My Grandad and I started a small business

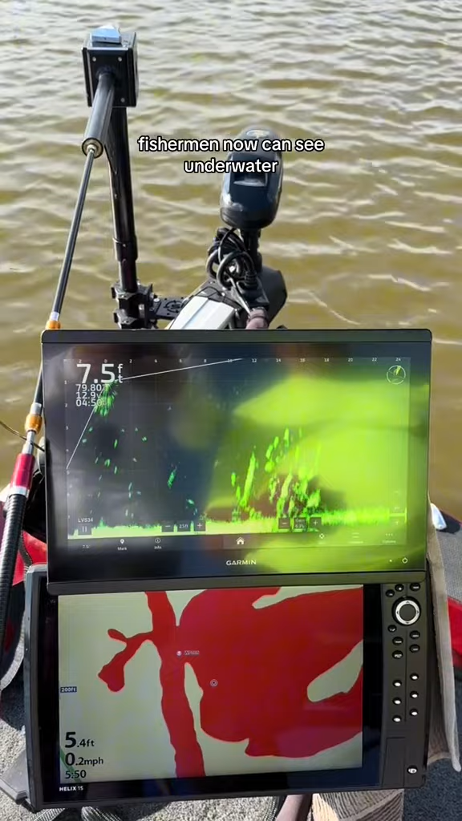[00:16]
Fishermen now can see underwater using something called Live Sonar. But it's really hard to see your baits on Live Sonar.